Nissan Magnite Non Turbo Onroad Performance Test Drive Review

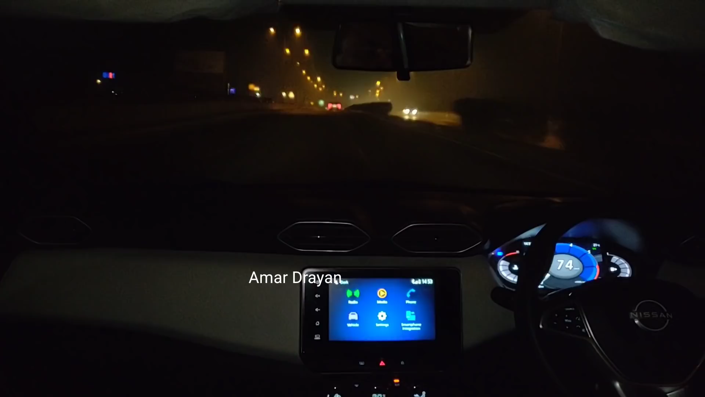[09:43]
के अभी सुलोप पर हमारी गाड़ी लगातार चल रही है यह अभी फ्लाई ओवर आया हुआ था